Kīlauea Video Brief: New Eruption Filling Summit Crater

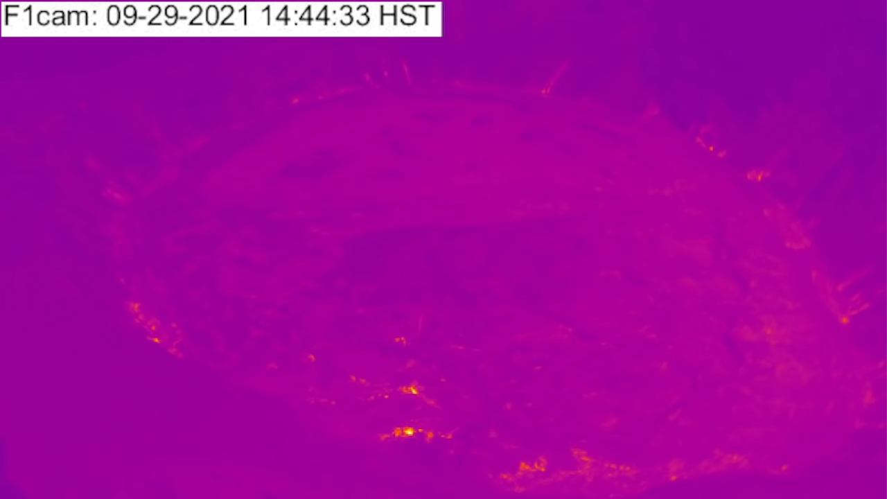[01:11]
Time-lapse captures from the USGS webcams show that the fissures emerged through the center and at the edges of the crusted lava lake, which still retained a core of liquid lava,
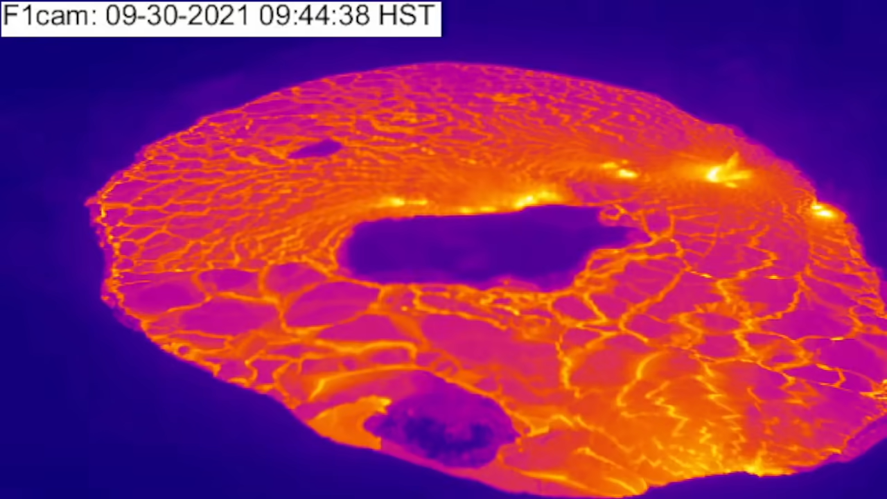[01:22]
as well as through the wall of the crater producing several lava cascades into the quickly rising lake.
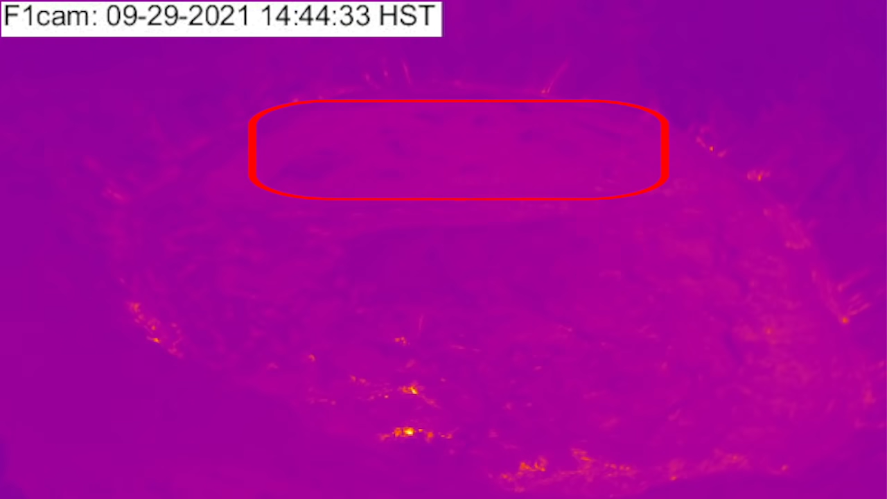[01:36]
drowning all the lava terraces and islets that made up the previous surface.
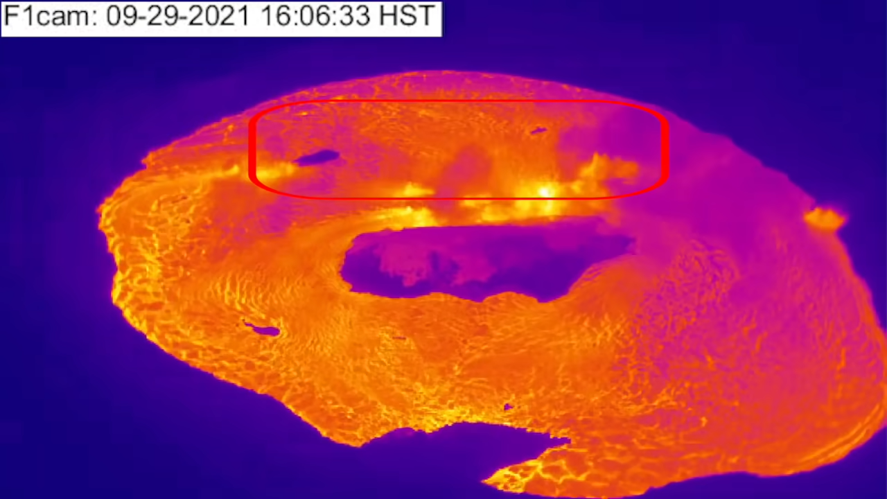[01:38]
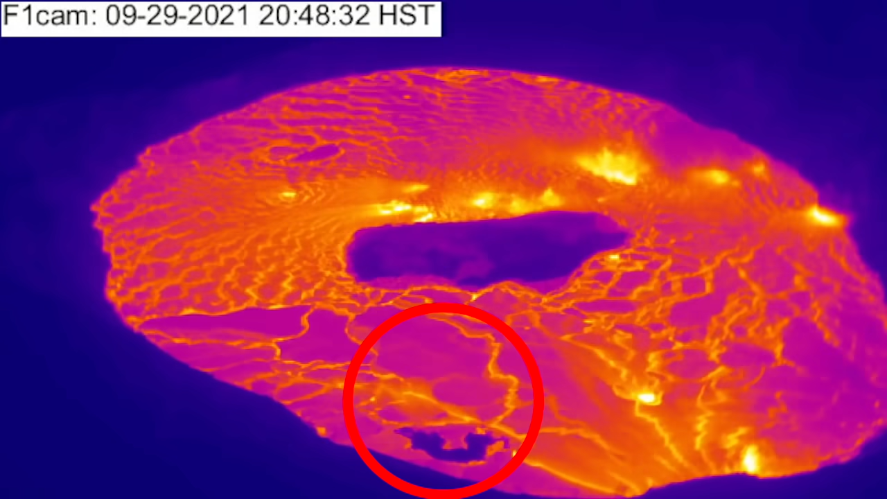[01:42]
The last eruption's west vent was also surrounded, but the lighter center material now appears to have been buoyed upwards after an injection of lava at its base,
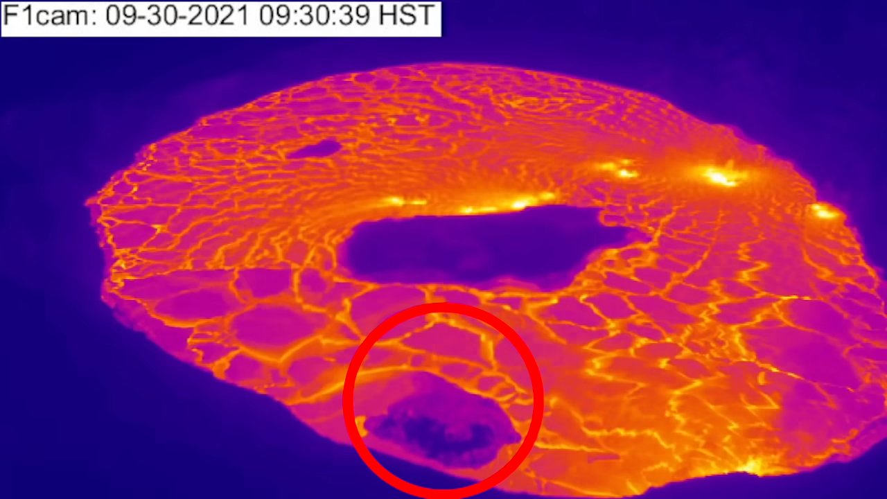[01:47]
possibly forming a new, smaller lava island.
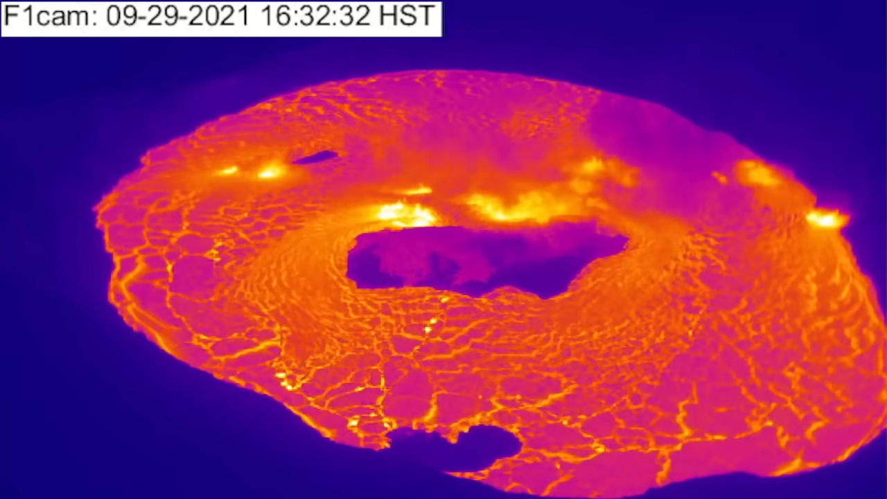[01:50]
The original bigger lava island also appears to have detached from the previous hardened crust now, seem to flow upwards as the lava level rises this morning.